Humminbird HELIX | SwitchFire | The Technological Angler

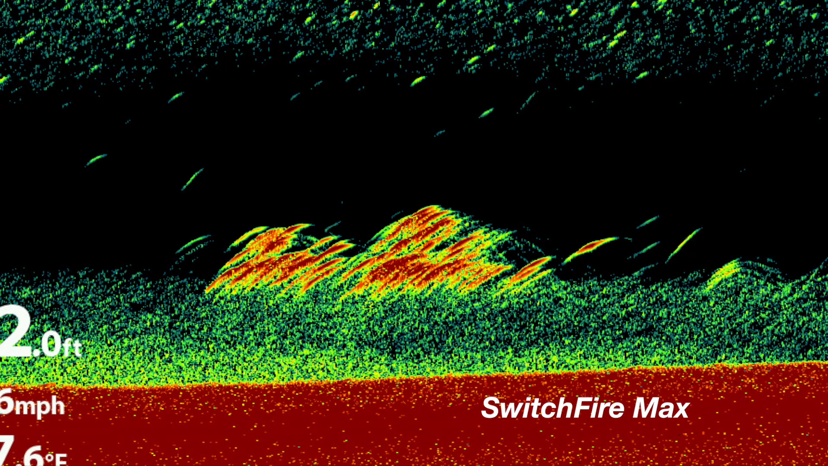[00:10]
Use Switchfire Max mode to see a fantastically detailed 2D sonar view, with even the weakest returns from small objects displayed. Or, use Switchfire Clear mode for a cleaner 2D sonar view that displays only the strongest sonar returns, like those from the bottom, structure, or fish.
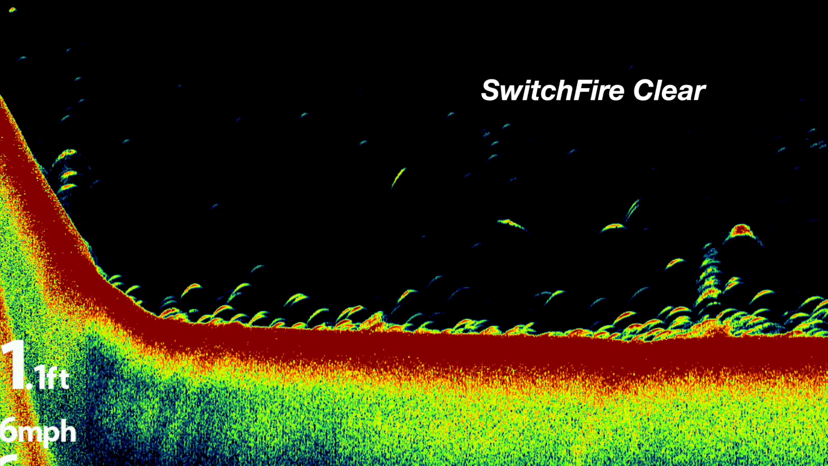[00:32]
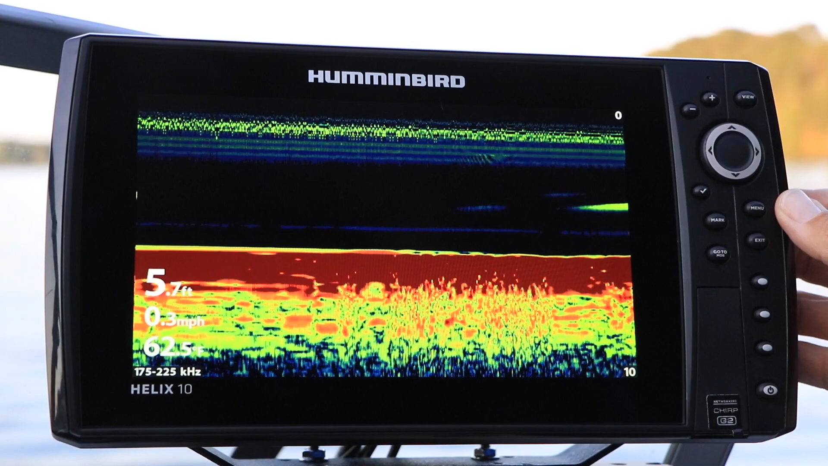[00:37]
On screen: depth 5.7 ft
Under the Sonar menu tab, select 2D Switchfire using the up and down arrow keys, and make your Switchfire selection,
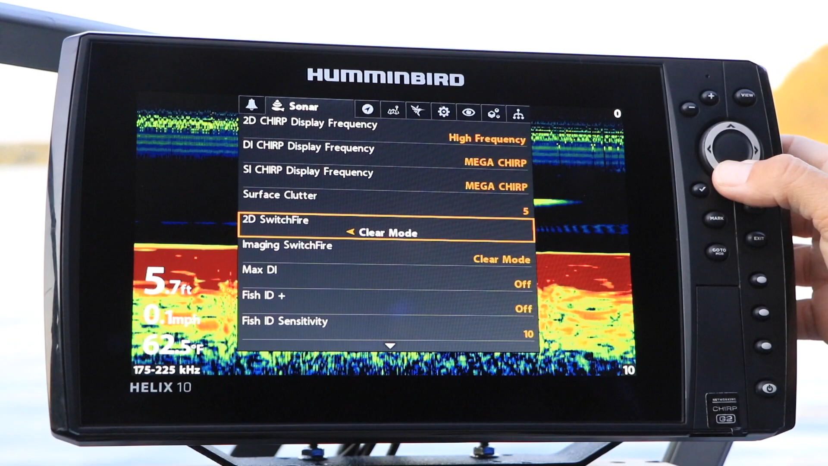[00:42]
On screen: depth 5.7 ft, water 62.5°F
either Max or Clear, using the left and right arrow keys.